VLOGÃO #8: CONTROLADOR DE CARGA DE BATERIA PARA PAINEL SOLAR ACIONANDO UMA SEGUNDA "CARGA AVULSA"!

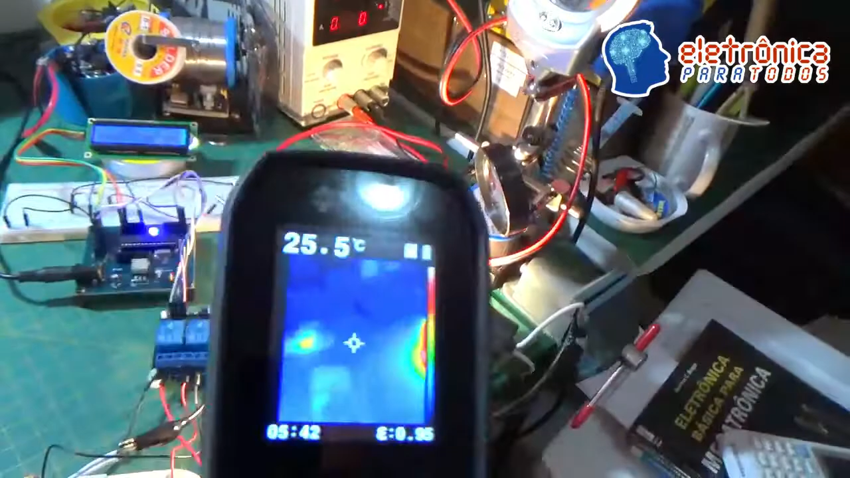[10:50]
On screen: spot 25.5°C
A câmera térmica Olha aí Bem quente Claro A lâmpada né Tá aí
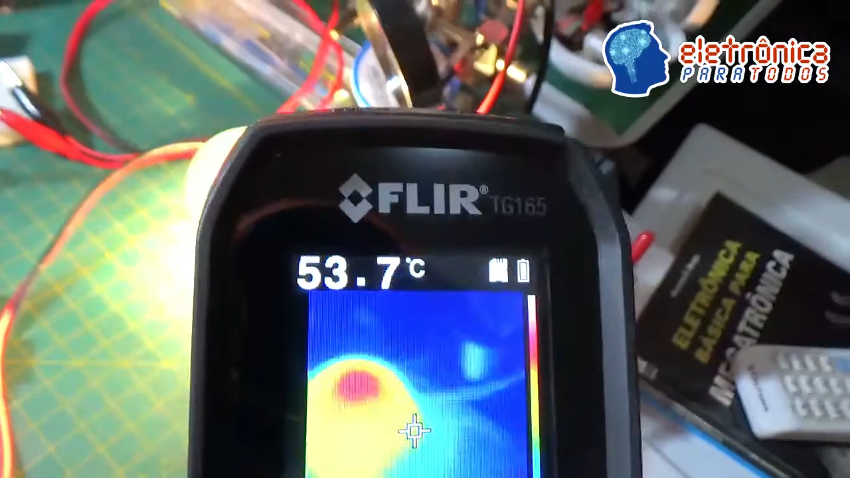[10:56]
On screen: spot 53.7°C
Mas a nossa placa Roduíno Vocês veem Tem algo quente ali
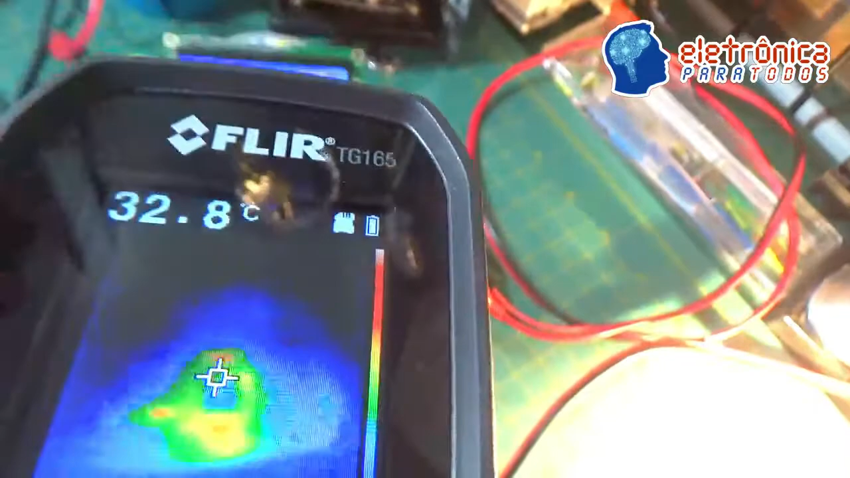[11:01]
On screen: spot 32.8°C
Que na verdade não é Mas é o nosso regulador De tensão pessoal Vejam
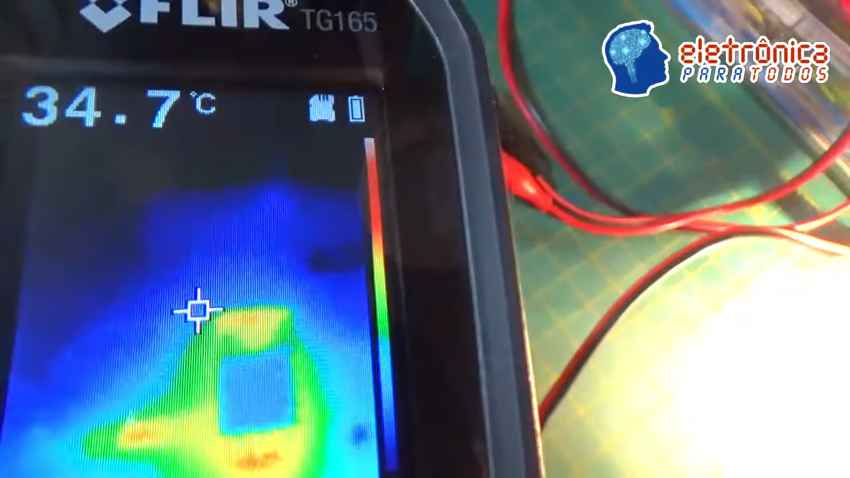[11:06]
On screen: spot 34.7°C
34 graus Tranquilo Tranquilo E a única
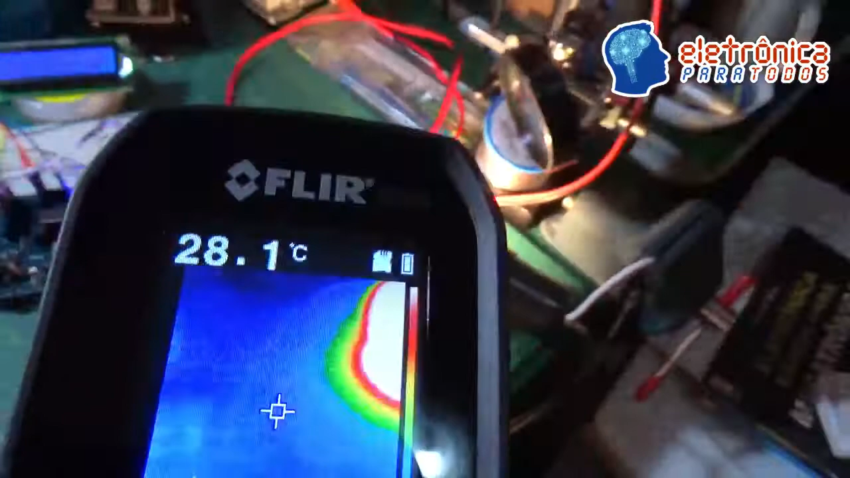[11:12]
On screen: spot 28.1°C
coisa quente aqui Ó É a nossa lâmpada Que tá agora Dando um flash ó
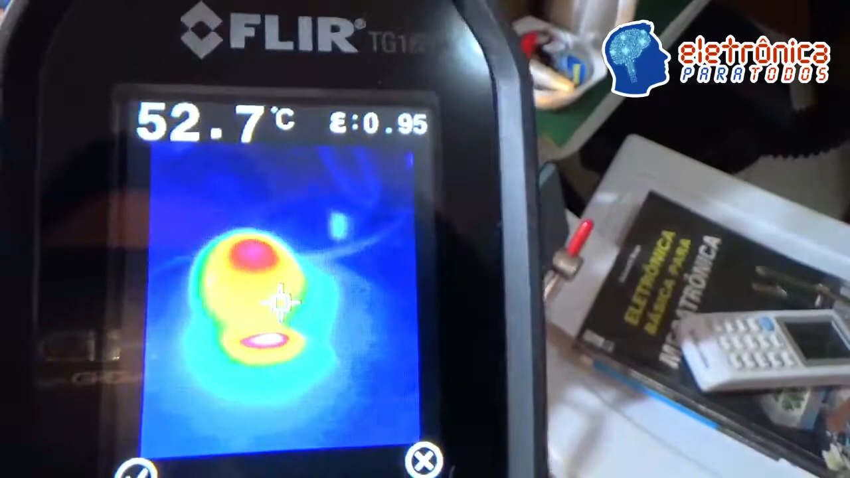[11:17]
On screen: spot 52.7°C
52 graus É isso Então
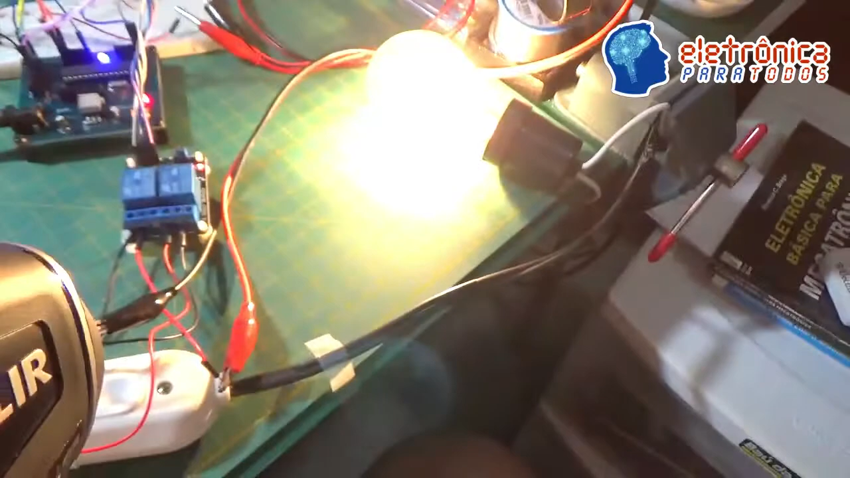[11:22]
Fica aí ó A imagem A lâmpada antes De
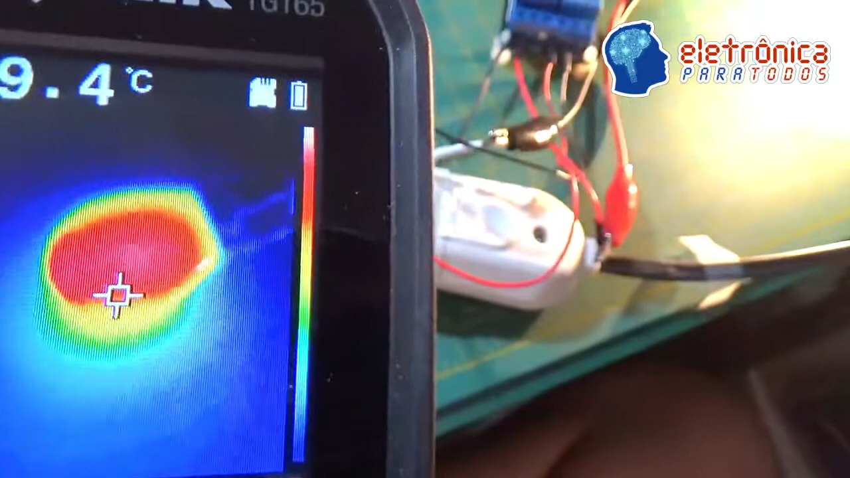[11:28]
carro ó Ela ficou ali ó Com 54 e tal Esquenta bastante Tem que ter cuidado Não vamos tocar a mão
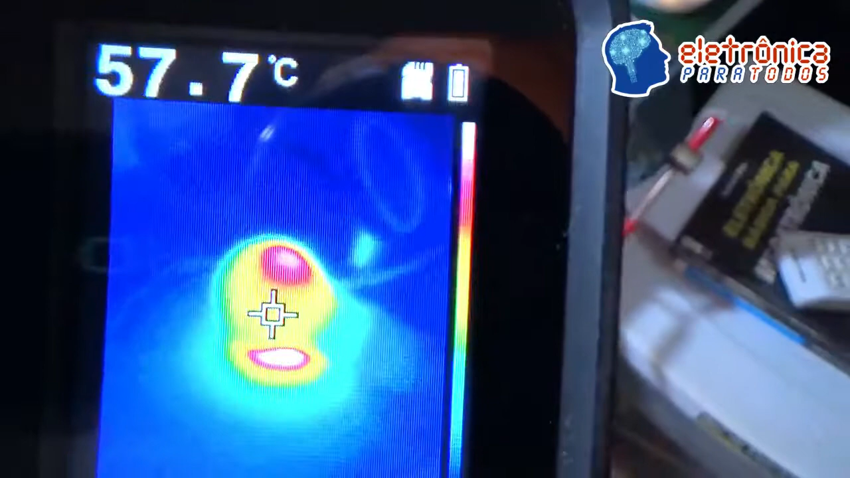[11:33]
On screen: spot 57.7°C
Mas
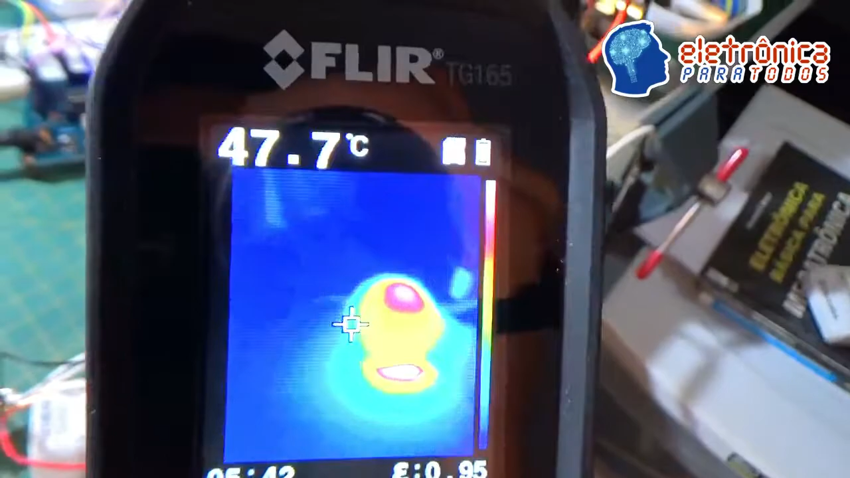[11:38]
On screen: spot 47.7°C
Esse é o lance Já a placa Roduíno ó Tá aí De cima Visão
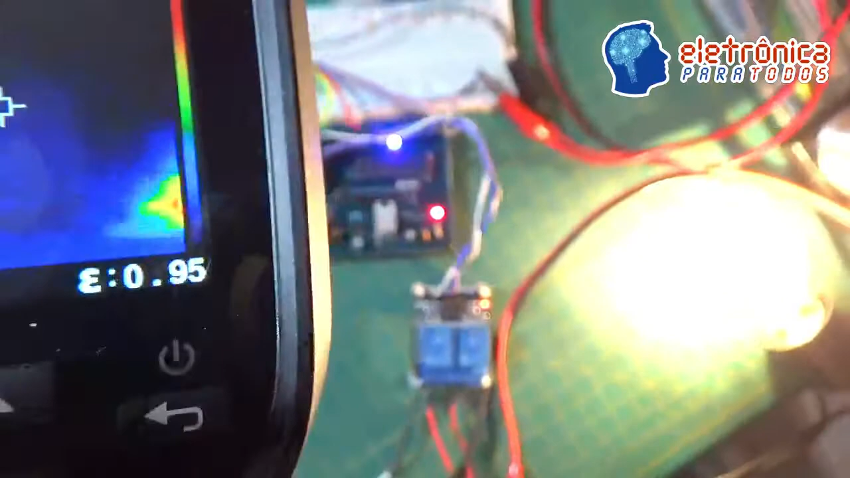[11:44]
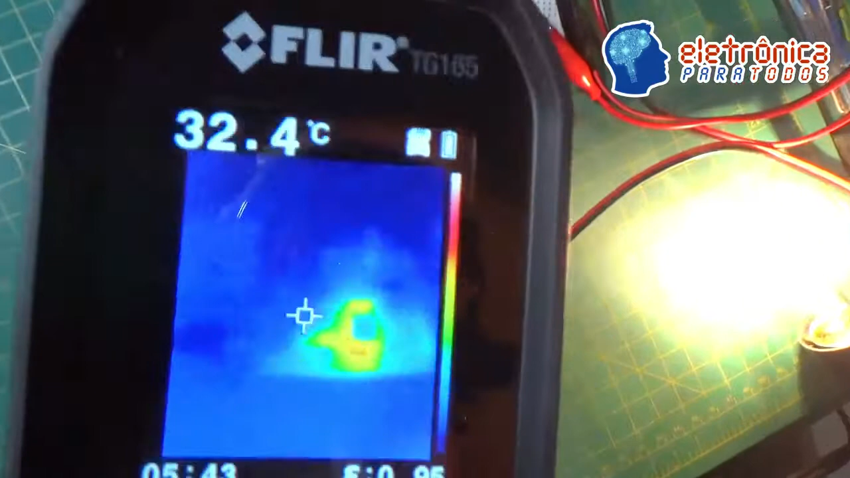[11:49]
On screen: spot 32.4°C
E Não tem nada quente Ali ó 28.6 É O nosso próprio
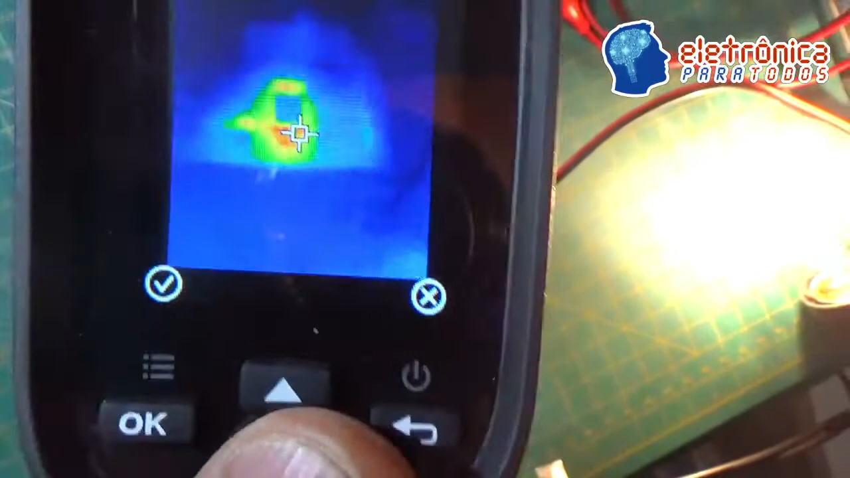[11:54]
Regulador de tensão Que tá aqui ó Esse cara Então ó Quando a gente olha por aqui
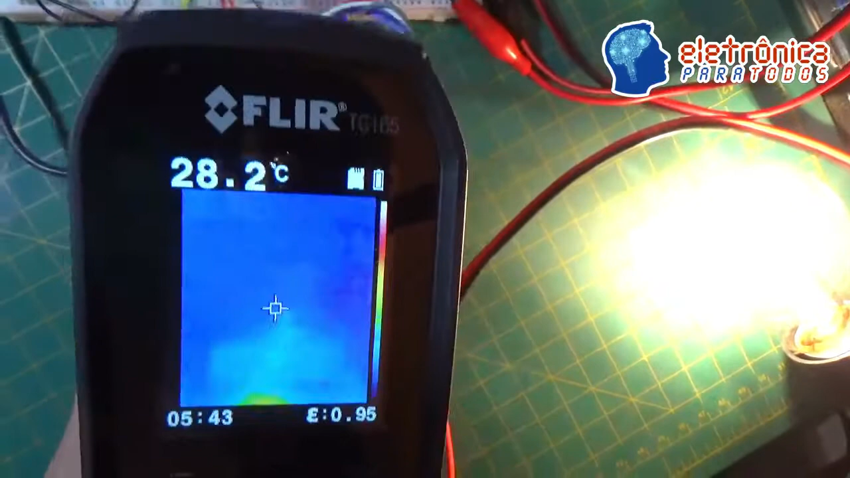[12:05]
On screen: spot 28.2°C
É o cara Tá vendo ali as perninhas Do regulador Então é isso pessoal Sem mentira